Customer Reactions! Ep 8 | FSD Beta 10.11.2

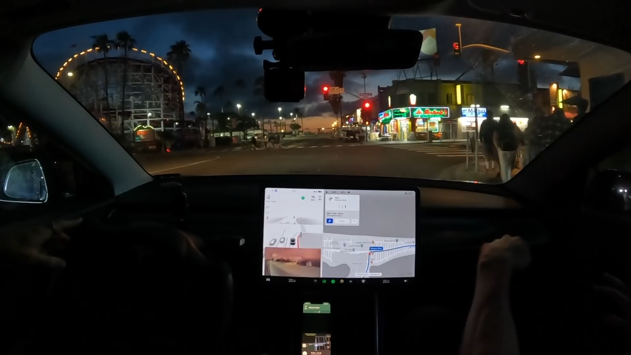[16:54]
All these pedestrians everywhere. I feel like that's what I would be nervous about. Yeah. Not necessarily like just driving, but being in the city with random people crossing the road. Yeah. And it does ride on reds, which is what I think it's trying to do now. But we got Mr. White Shoes here actually in the road. I think I'm just going to take over. Since this car is passing and we have this opportunity, I can go wide. Thanks, sir.